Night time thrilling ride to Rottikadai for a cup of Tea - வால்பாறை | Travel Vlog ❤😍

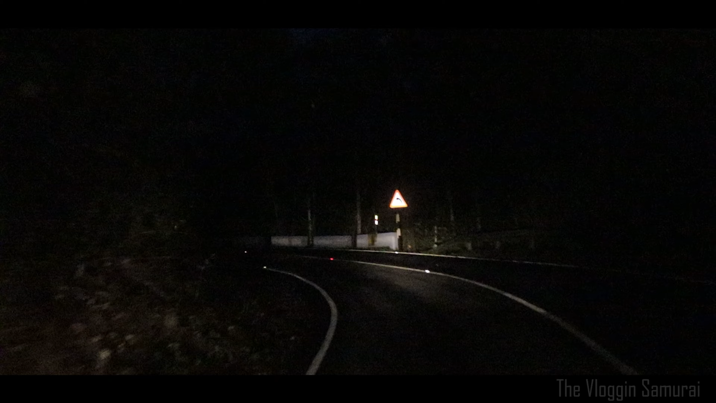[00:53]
இங்கே ஒரு யானை இருந்துச்சுல, அது என்னாச்சு? ஒரே ஒரு யானை மட்டும் இருக்குமே இங்கே.
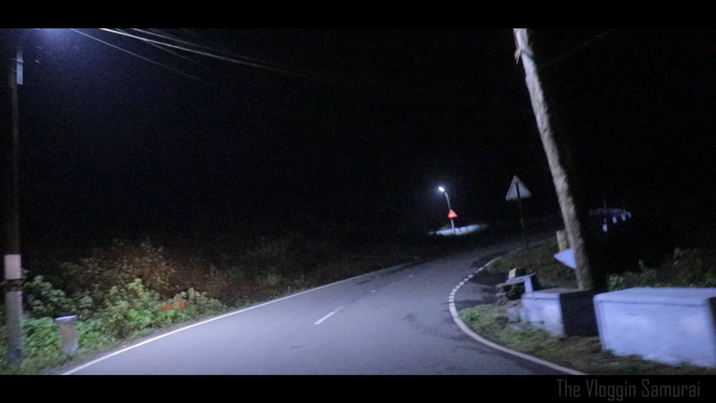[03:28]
வால்பாறையோட பவர் பிளான்ட் இங்கே தான் இருக்கே, பார்த்துக்கோங்க மக்களே.